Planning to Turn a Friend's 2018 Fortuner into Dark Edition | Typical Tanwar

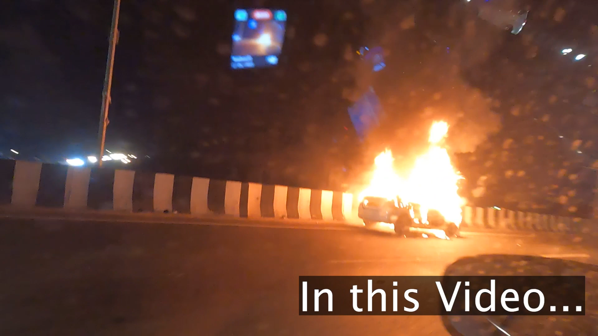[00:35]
ये गाड़ी अभी आग लगी है, पता नहीं यार बंदे भी निकल गए नहीं निकल गए।
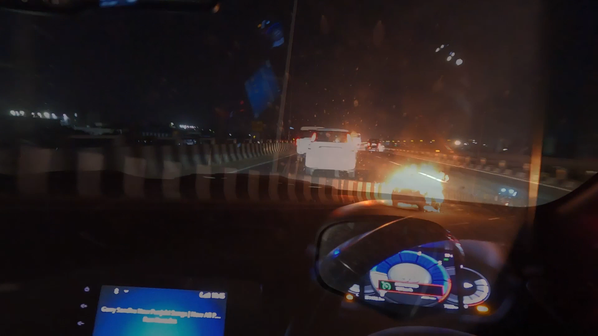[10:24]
भाई ये गाड़ी अभी आग लगी है, पता नहीं यार बंदे भी निकल गए नहीं निकल गए।
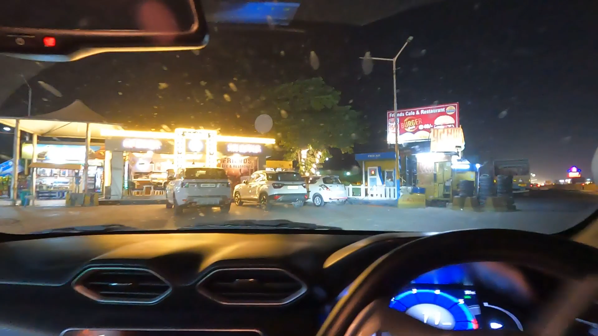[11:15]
यहाँ पे पीते हैं भाई चाय, मसाला चाय, तो यहाँ रुकेंगे और फिर चलेंगे आगे।